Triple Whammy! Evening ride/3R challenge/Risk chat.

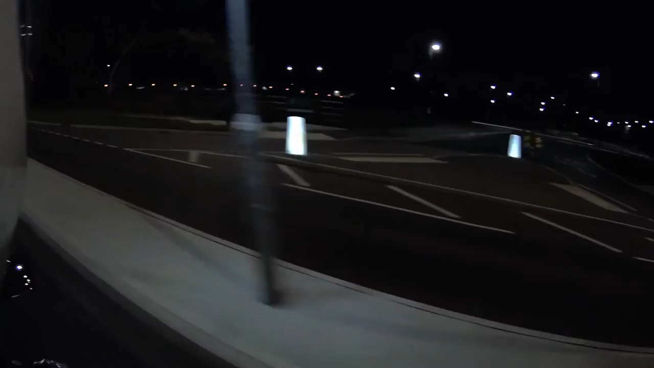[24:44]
Nice little evening ride. I hope the video comes out okay. Like I said, it should do with this camera.